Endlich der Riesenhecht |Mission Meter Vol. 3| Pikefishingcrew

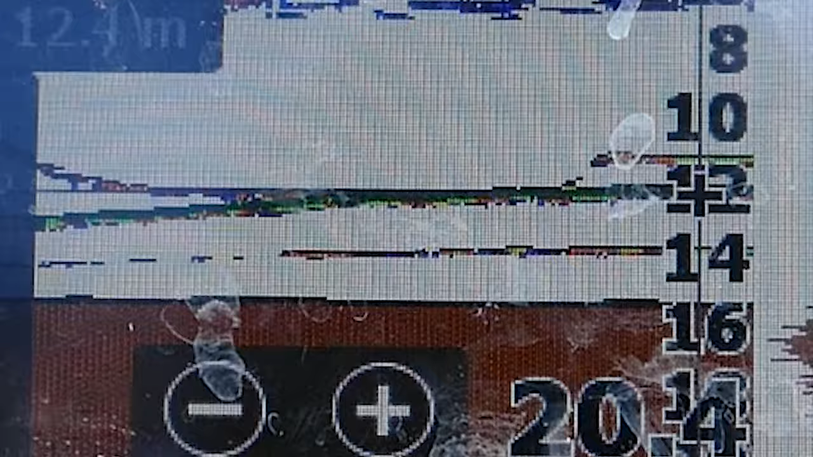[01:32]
wie der schön abgetaucht ist und dann stand er genau unter dem Boot und dann hat Tom auch nochmal seinen Köder runtergelassen, aber die Sau wollte nicht beißen.